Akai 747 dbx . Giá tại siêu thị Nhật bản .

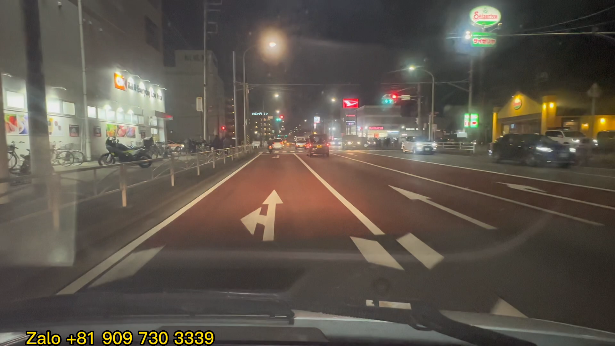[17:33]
Đấy bây giờ mình di chuyển ra phía ngoài Thì anh em chờ mình trong dây lát Đây là phía anh em có thể quang cảnh Buổi tối đã lên đèn Bây giờ tiếp tục Chờ một chút cái đèn đỏ này qua Sau đó thì tiến lên phòng của mình luôn Bỏ cái đoạn video ngoài đường đi nhé Bởi vì